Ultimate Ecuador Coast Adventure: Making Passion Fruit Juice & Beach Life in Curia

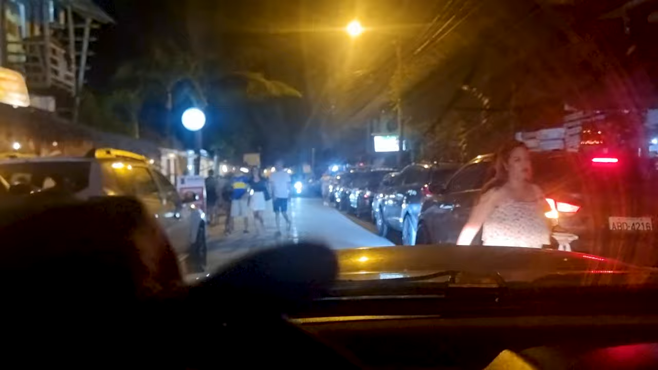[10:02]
All right, let's continue our drive here in Olon. Uh-oh, this guy's on a one-way street.
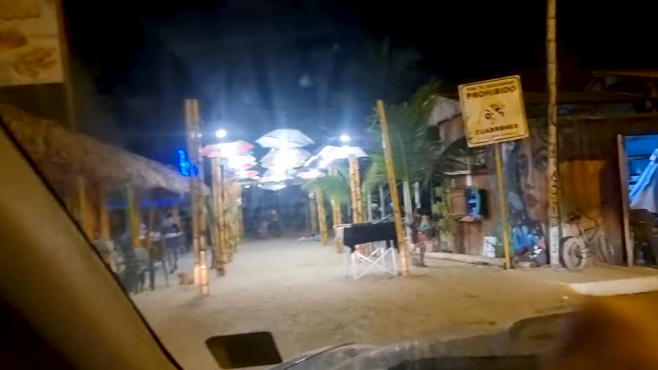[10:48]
And if we take a right, we might be able to make it to some kind of parking lot, hopefully.